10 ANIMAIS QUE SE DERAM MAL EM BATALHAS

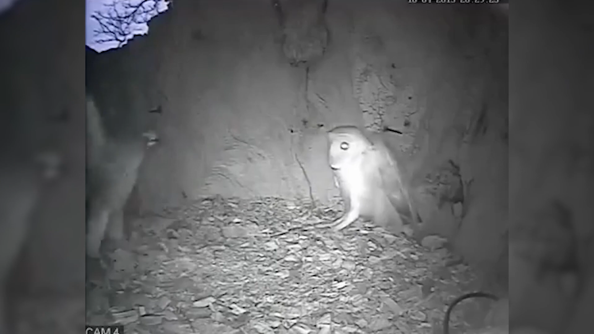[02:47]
No vídeo podemos ver o quanto a coruja pode se tornar agressiva quando é confrontada. Ela simplesmente vai atrás do gavião e até mesmo invade o seu ninho.